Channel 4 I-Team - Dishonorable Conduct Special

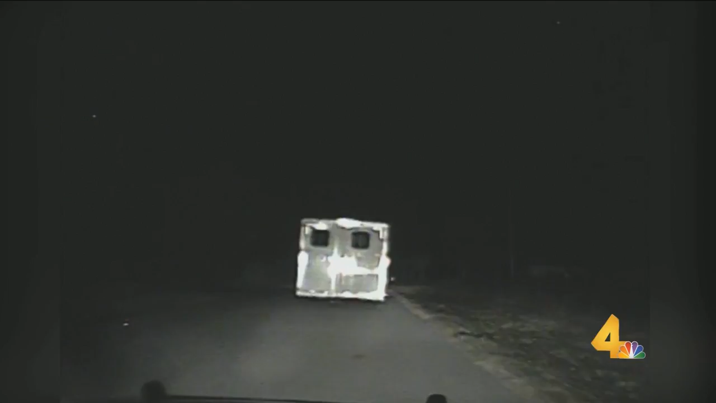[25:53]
When the truck crossed the divider lines, Miller turned on his lights to pull the truck over. He just ran into the guardrail. But after hitting that guardrail, the truck kept going. Only when Miller fired up his sirens did the truck finally stop.